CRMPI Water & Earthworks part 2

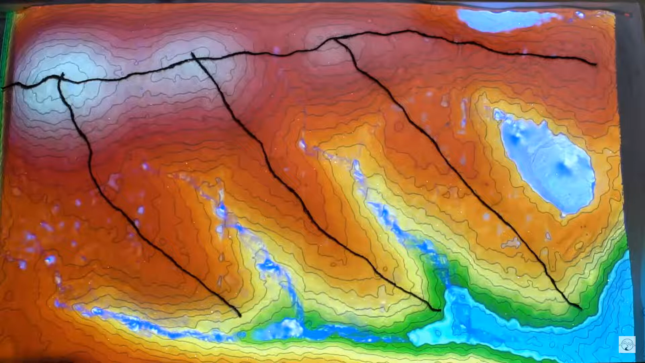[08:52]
that um the the water would not congregate in on those ridges because it it would be flowing down through the rills and the gullies which you see um represented there with with the blue water watercolor so here are two or actually three
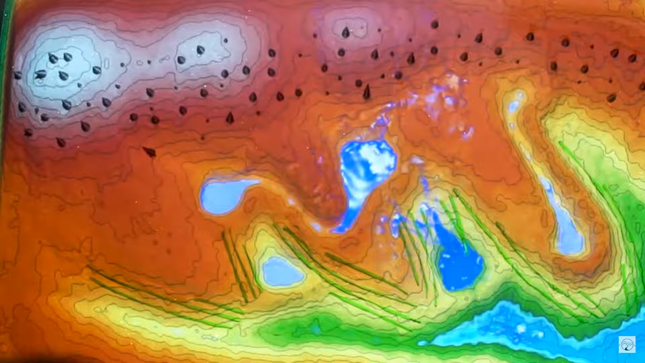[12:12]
that is at or below a place where water is being brought to